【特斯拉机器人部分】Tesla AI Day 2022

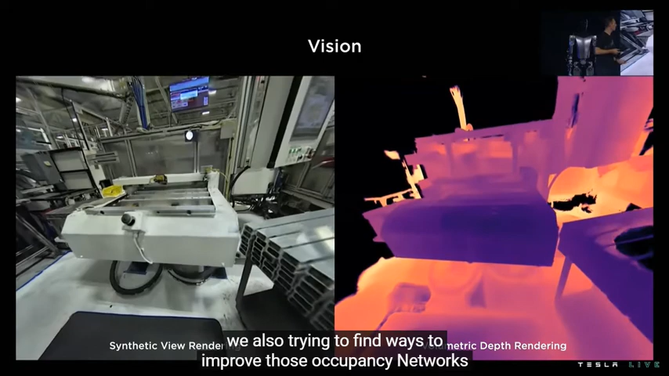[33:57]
We're also trying to find ways to improve those occupancy networks
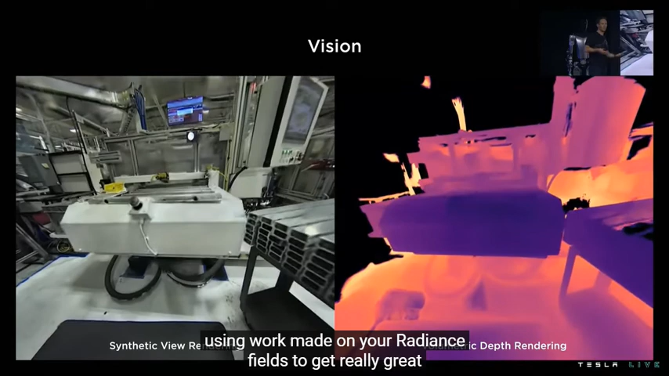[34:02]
using work made on neural radiance fields to get really great volumetric rendering of the bot's environments.
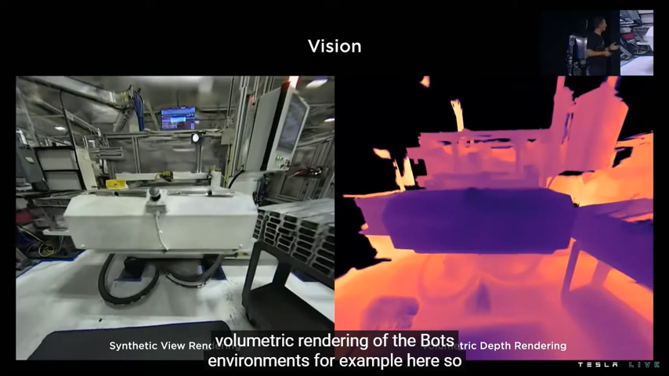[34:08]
For example, here, some machinery that the bot might have to interact with.
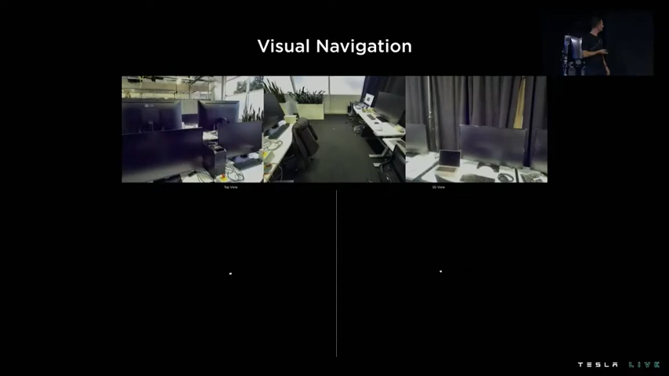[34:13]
Another interesting problem to think about is, in indoor environments,
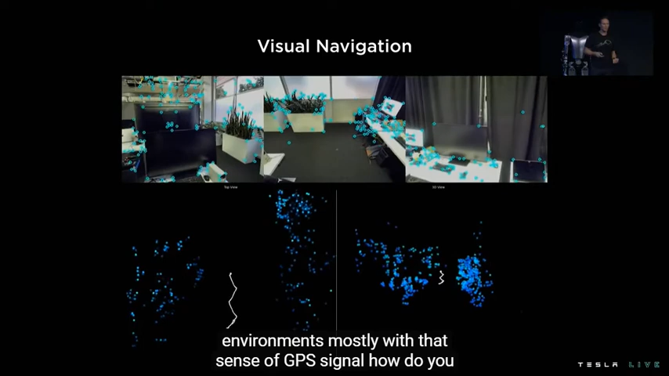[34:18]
mostly with absence of GPS signal, how do you get the bot to navigate to its destination?
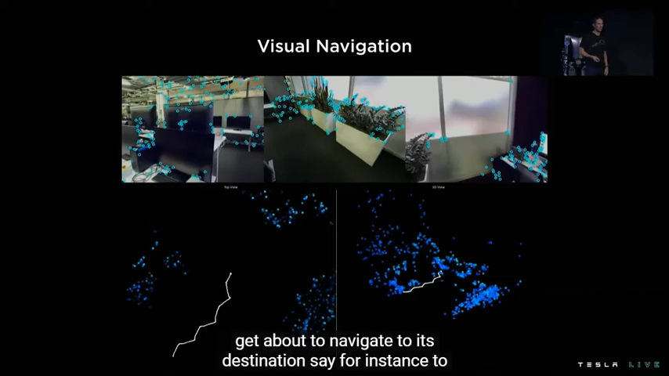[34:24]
Say, for instance, to find its nearest charging station.
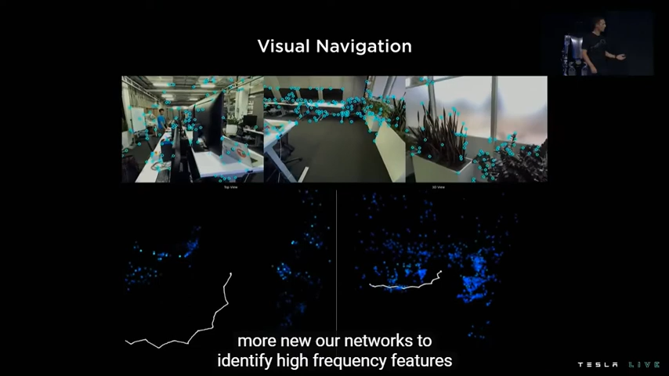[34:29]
So we've been training more neural networks to identify high-frequency features, key points within the bot's camera streams,
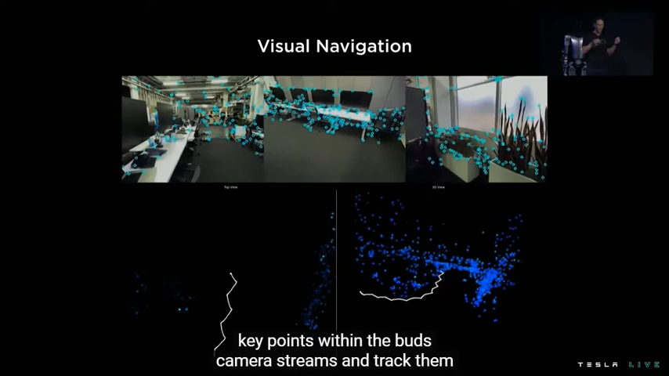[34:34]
and track them across frames over time as the bot navigates through its environment.
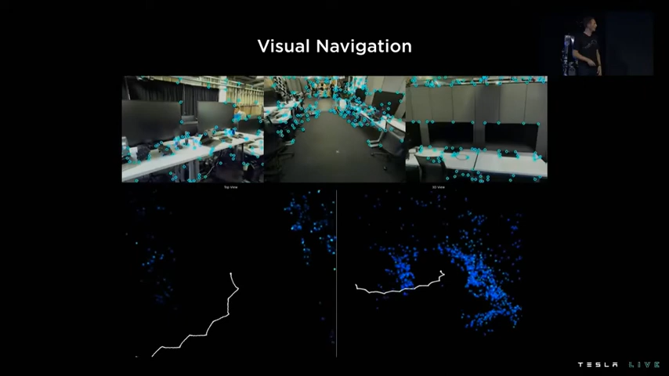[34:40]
And we're using those points to get a better estimate of the bot's pose and trajectory within its environment as it's walking.